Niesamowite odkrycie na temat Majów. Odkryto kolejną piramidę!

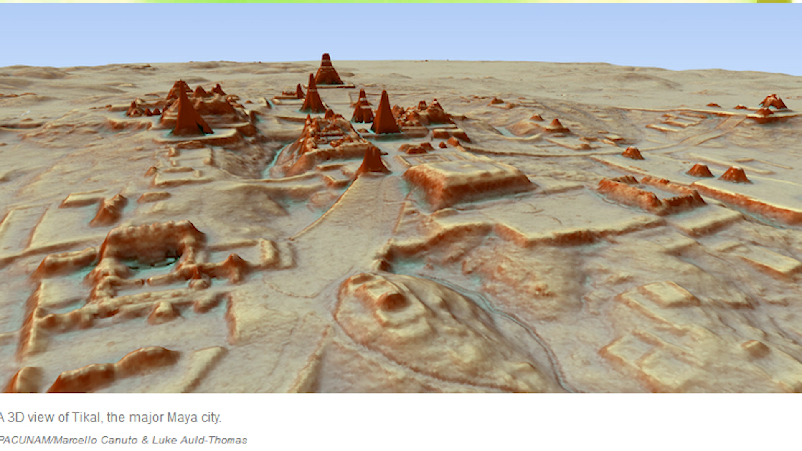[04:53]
Kolejnym archeologiem, który wypowiedział się w kwestii Watemalii i tych odkryć, jest pani Katarin Rees-Taylor, archeolog z Uniwersytetu Calgary. Wsomniała ona, że po dziesięcioleciach przetrzysywania lasów,
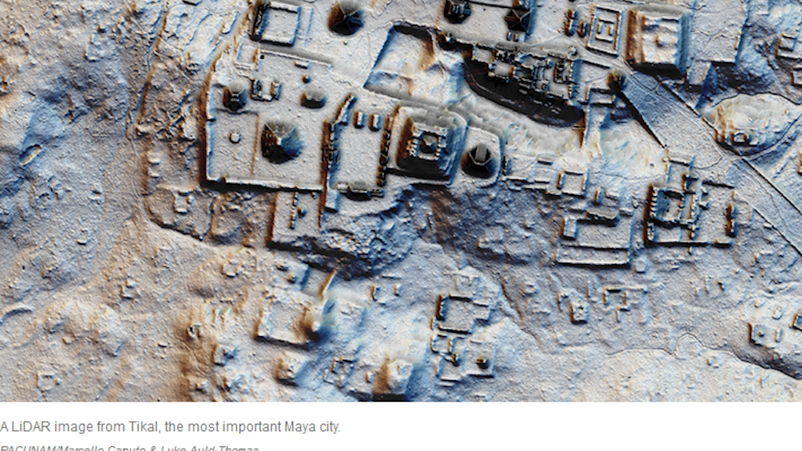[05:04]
żaden archeolog nie natnął się na tym miejsca. Co ważniejsze, nigdy nie mieliśmy pełnego obrazu, jaki daje nam ten zestaw danych. W tym odcinku to będzie już wszystko.